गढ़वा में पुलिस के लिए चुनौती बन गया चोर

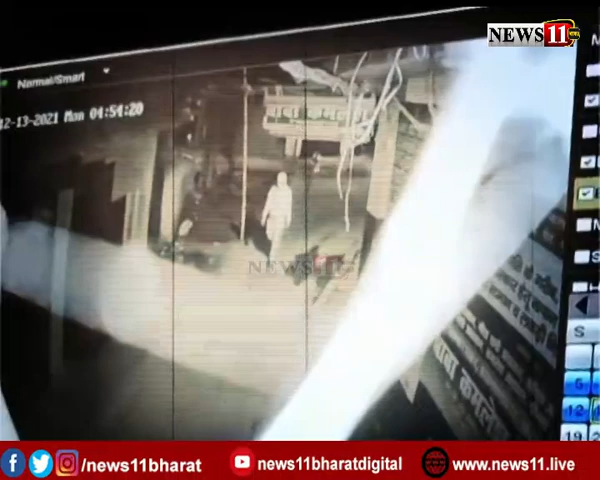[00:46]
CCTV फुटेज में जो चोर नजर आ रहा है वो जिला पुलिस के लिए एक चरौती बन गया है क्योंकि ये कही बार एक अंदाज में चोरी कर चुका है और लाकों पर हांसाफ कर चुका है